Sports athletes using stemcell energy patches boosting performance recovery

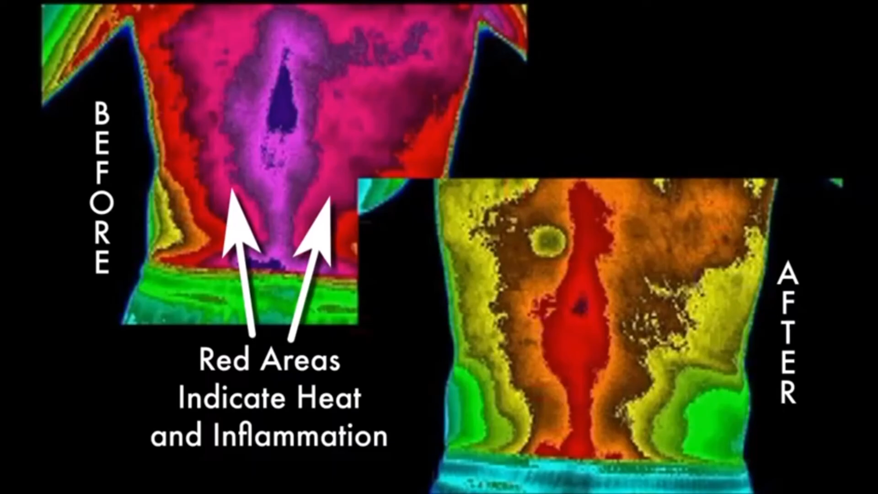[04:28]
As you see, there's a pretty hot looking back to the left. And there's a patch distinctly sitting right in the middle of that spine.
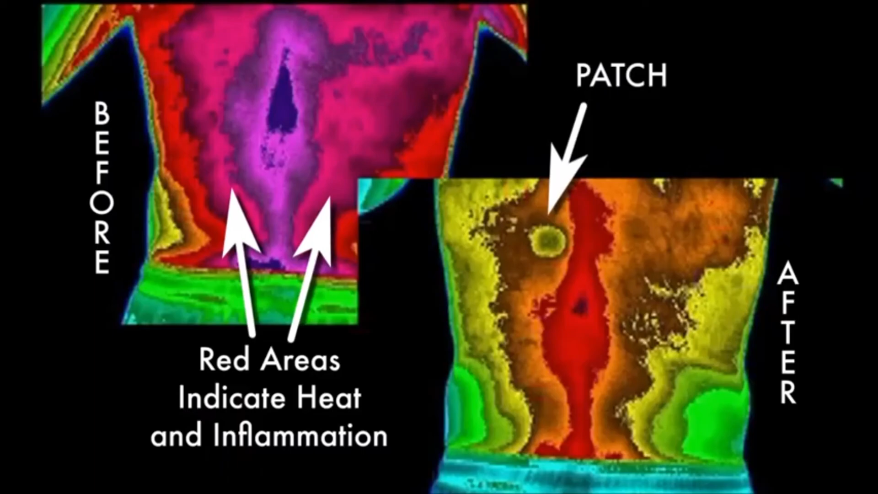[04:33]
It has a cooling effect on the autonomic nervous system.